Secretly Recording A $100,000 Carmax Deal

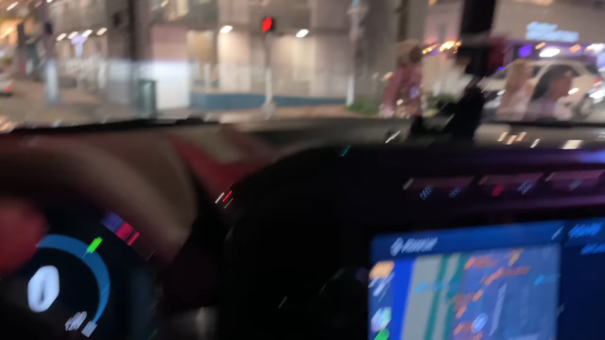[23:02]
Oh, look at this guy's get up.
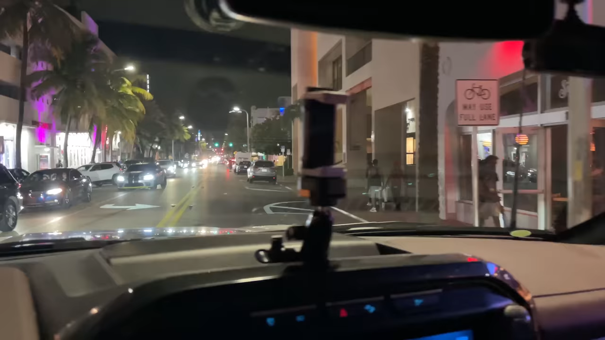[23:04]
So busy out here. Oh my gosh. Yeah, clubs everywhere, stores, restaurants. I mean, tell me, I've been out here before and people don't care.
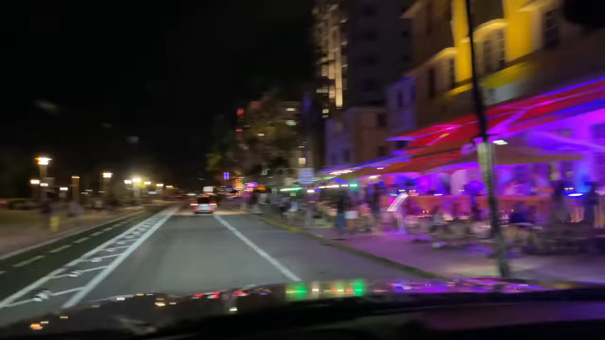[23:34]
I mean, you know, there's the ocean, and then this is the South Beach. This is kind of weird though, because you were able back in the day to drive this way, and this is like a one way. I don't know. Maybe I'm just remembering it wrong. I haven't been out here in years.
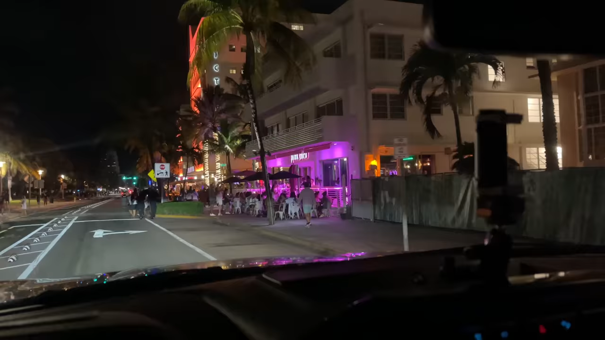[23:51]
What does this remind you of? Like when you go to Clearwater Beach, they kind of made it look like South Beach a little bit.
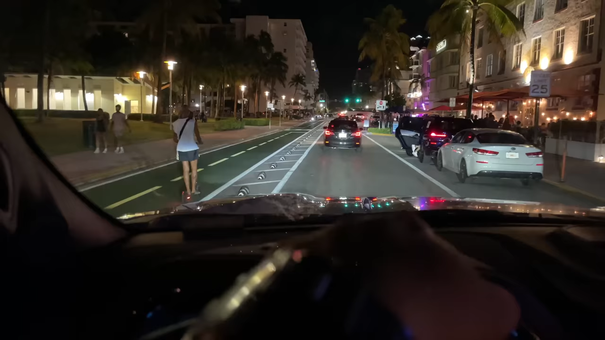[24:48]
No fair, the guy on the scooter is going faster.
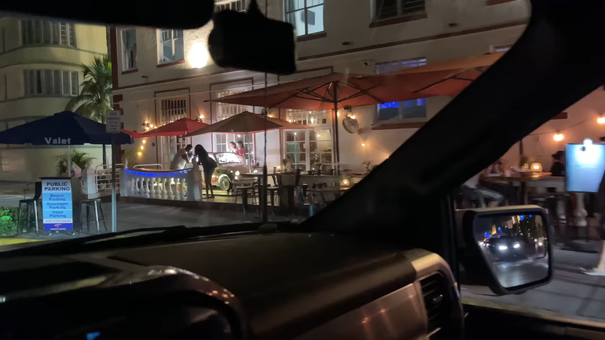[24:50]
Whoa, what is that? It's a get to ice order cream. Ice cream out of a little car?
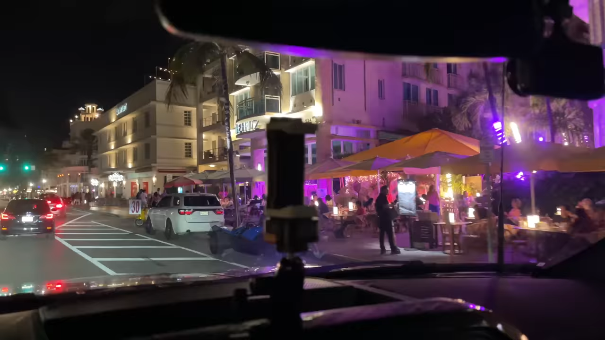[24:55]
South Beach is pretty cool. Your horn works, buddy.
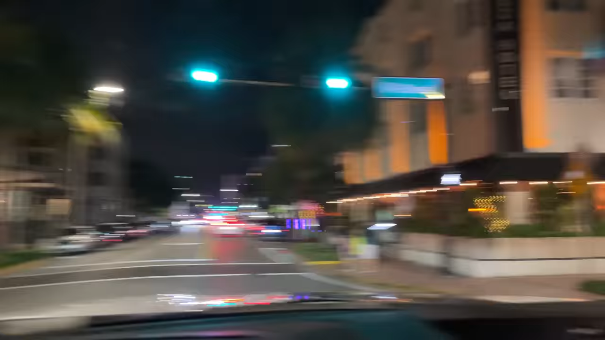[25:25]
This is Collins, which is the street over from Ocean. That was the street that we were on right now. That's the like official South Beach, but it's a weekday and look how busy it is.